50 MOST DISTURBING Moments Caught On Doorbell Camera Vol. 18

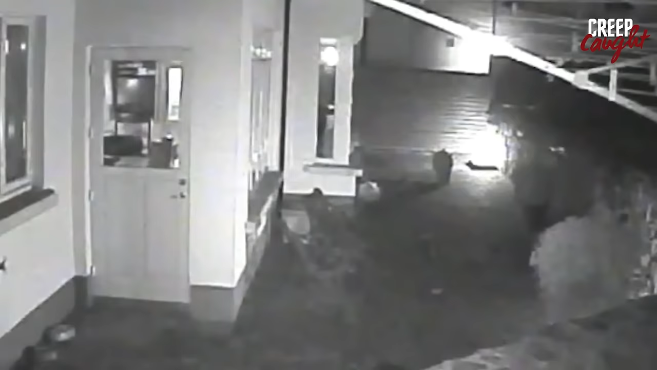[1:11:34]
They cleverly prepped an escape route, even positioning a chair by the rear wall for a swift getaway. Ignoring the blaring alarm and flashing strobe lights of the home's security system, they methodically searched through the house, targeting valuables like jewelry, phones, cameras, and even the kids' piggy banks.